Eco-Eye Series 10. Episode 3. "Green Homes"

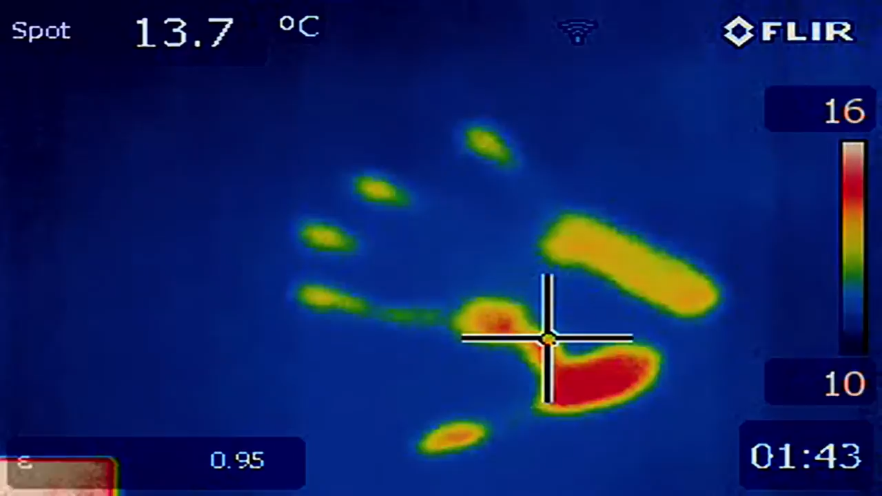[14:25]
On screen: spot 13.7°C
Archie's camera reveals that this house is like most built in its time, drafty with almost no insulation.
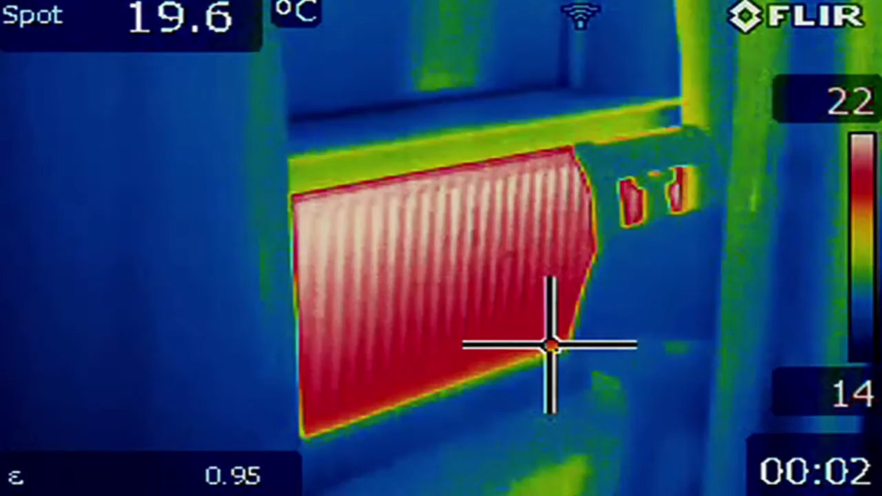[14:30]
On screen: spot 19.6°C
In a cold winter, Donald could leave his boiler on all day and not achieve any level of comfort.